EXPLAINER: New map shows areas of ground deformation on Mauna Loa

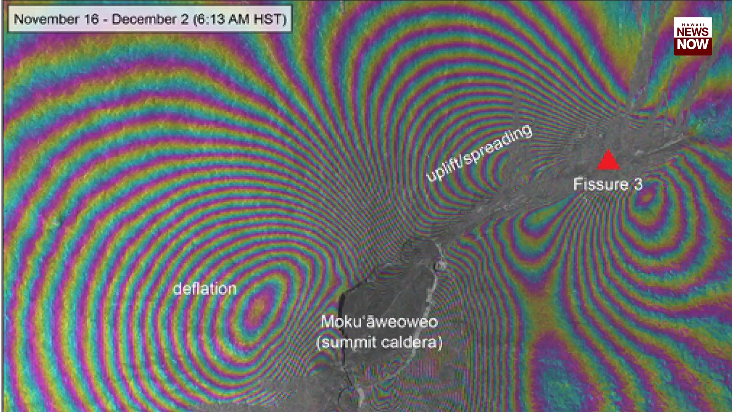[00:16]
Colored fringes denote areas of ground deformation with more fringes indicating more deformation.
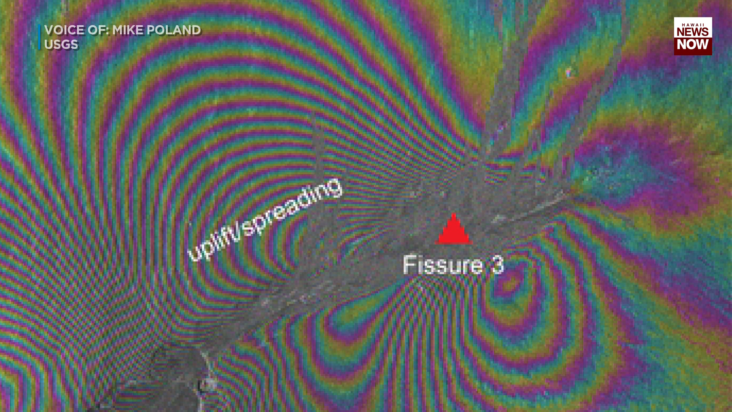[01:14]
That's as magma was injected at shallow levels to feed those fissures.